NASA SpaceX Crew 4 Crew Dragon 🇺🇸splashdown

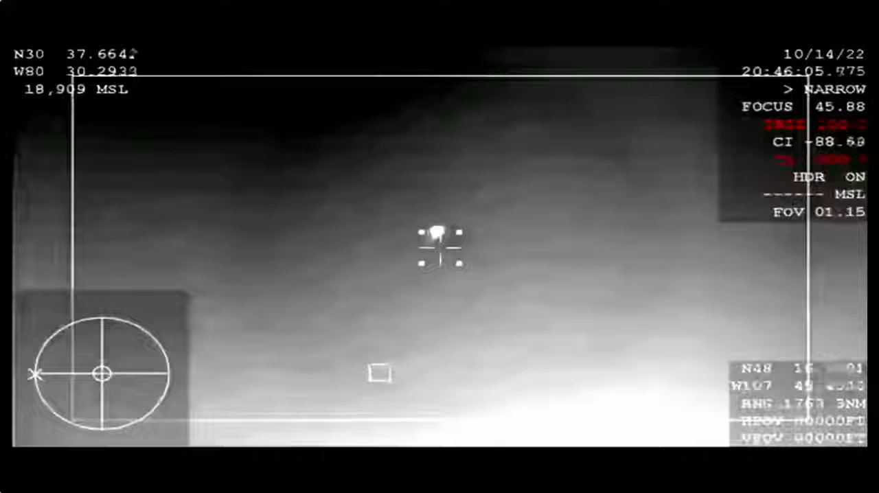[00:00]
There from the WB-57 of the capsule as it re-enters the Earth's atmosphere. Those views coming from an infrared camera that is on board.
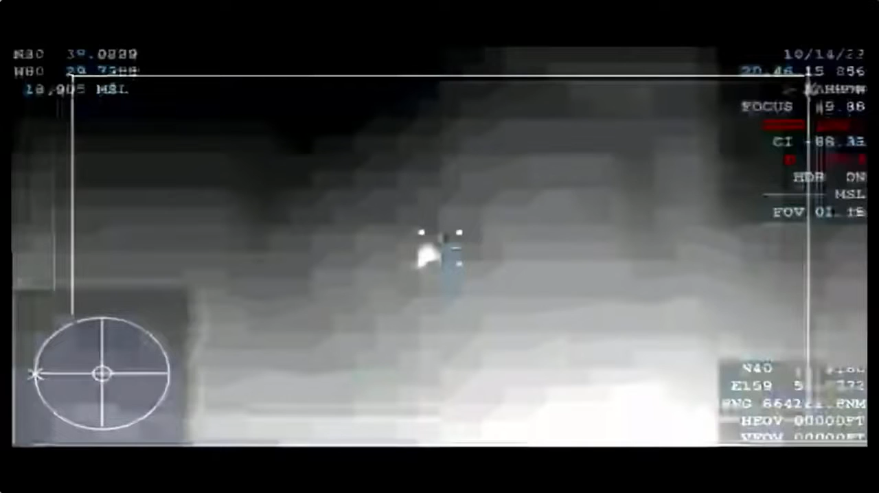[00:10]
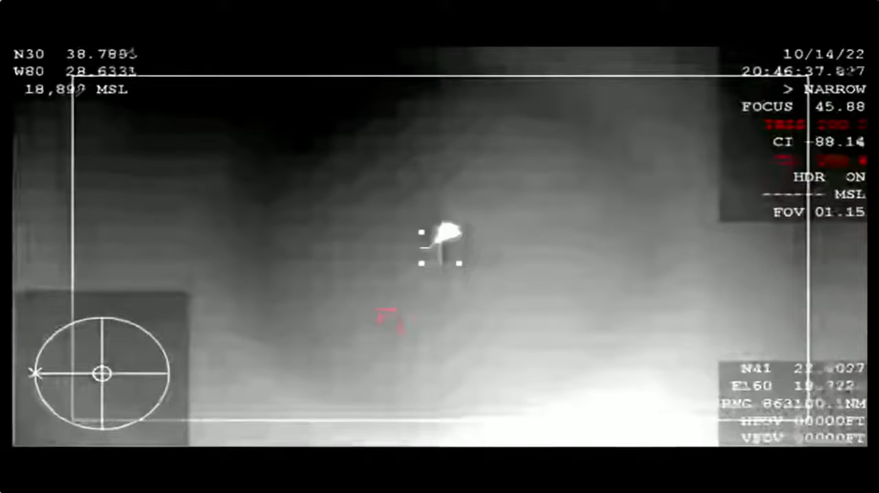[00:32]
And so the team will continue to track Dragon as it re-enters the Earth's atmosphere. We now have about three minutes remaining in the blackout period, but again,
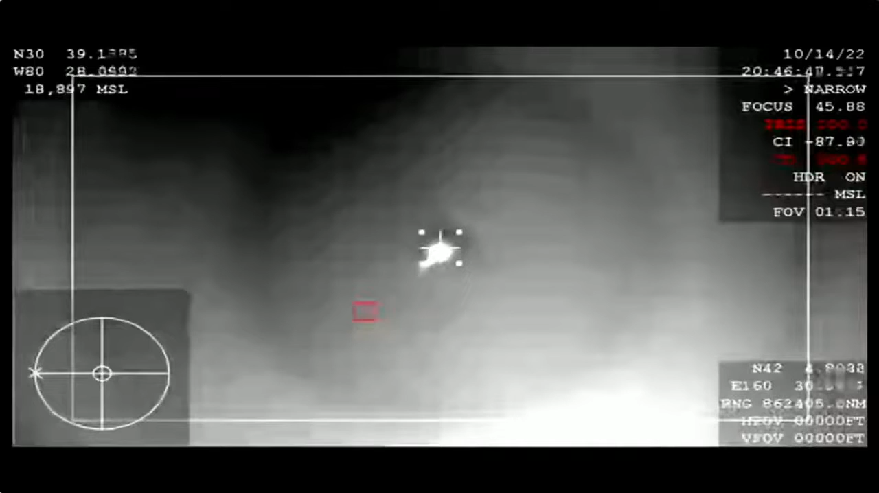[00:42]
the WB-57 that is deployed is getting those views of Dragon already. Once the expected blackout period is over, the Corps here in Mission Control will attempt to establish communications with the crew. So you may hear some callouts checking in with the crew,
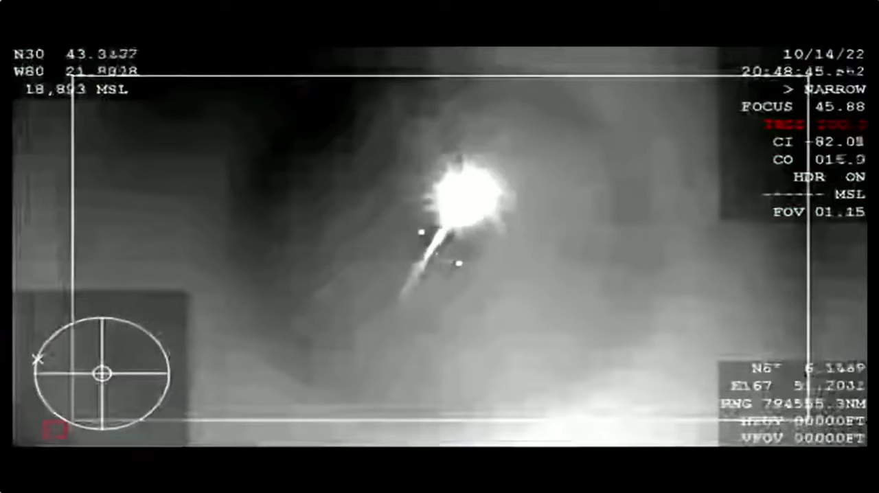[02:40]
Continuing to get those views from the WB57 of Crew Dragon as it continues to make its way closer and closer to Splashdown. Freedom, SpaceX, comm check. And SpaceX, Freedom has the line of clear, coming through 30 kilometers altitude.
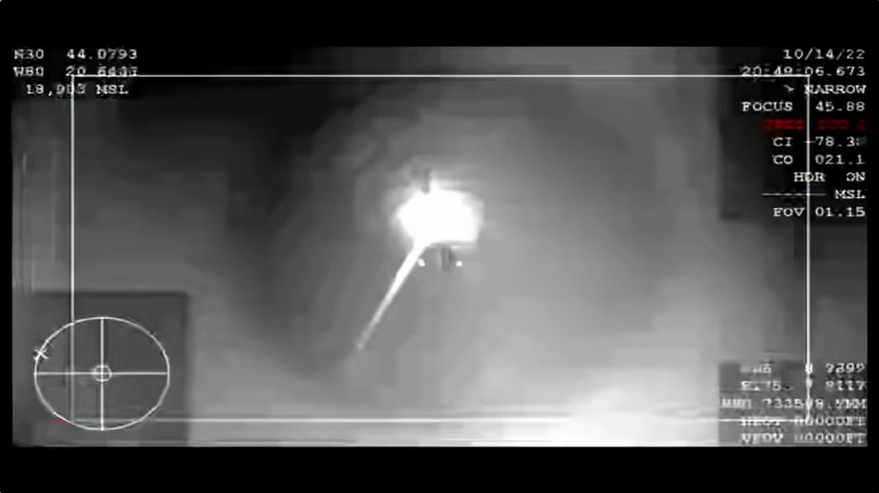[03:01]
Copy and concur, expect automated shoot deployment. Freedom copies, we'll be monitoring. And H-EPS is converged.
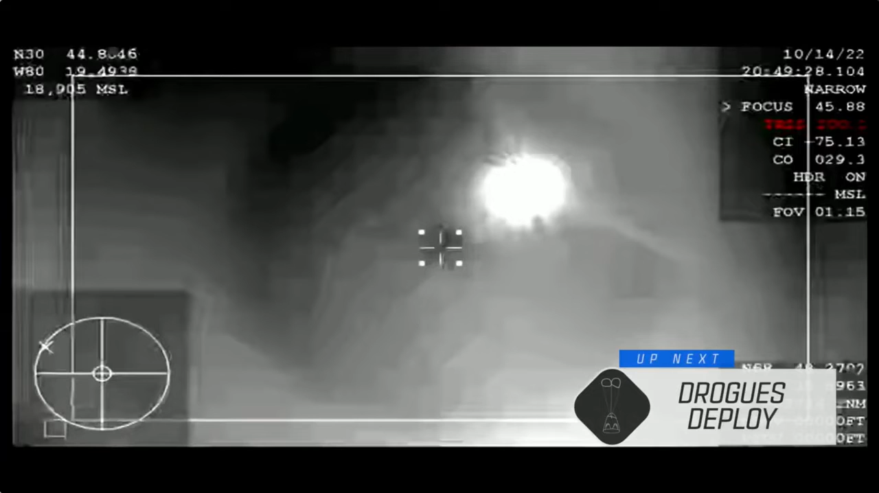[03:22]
Well, Jesse, it is absolutely phenomenal to hear from the crew on the other side of that communications blackout period.
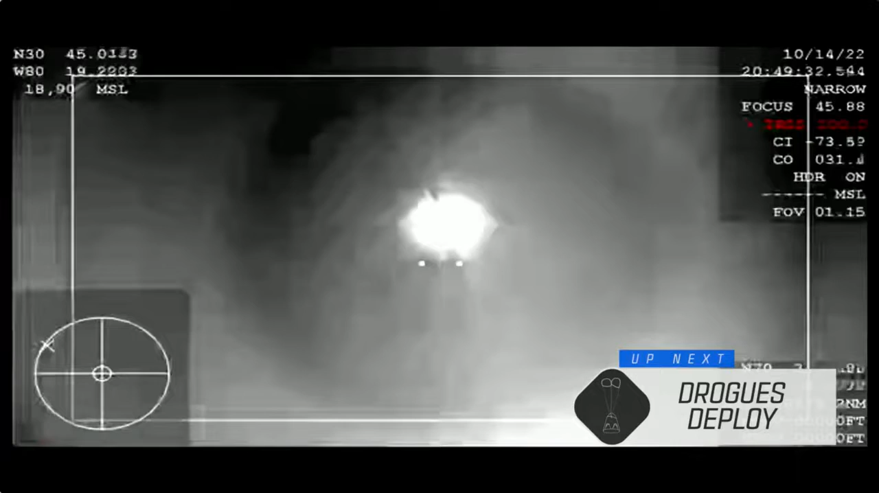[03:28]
We are continuing to get these great views from the WB57 high-altitude aircraft, providing that thermal imagery.
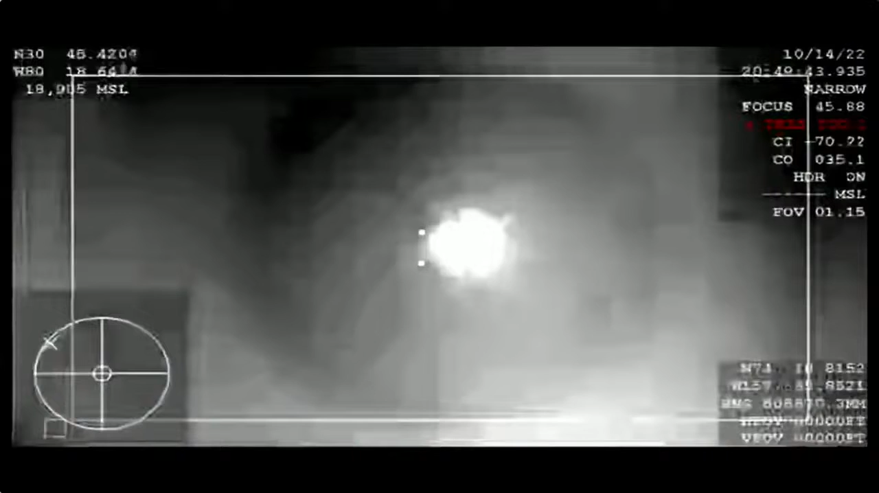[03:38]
We did even see the tail of entry of the vehicle, and it's just absolutely beautiful to see that. So we also heard a...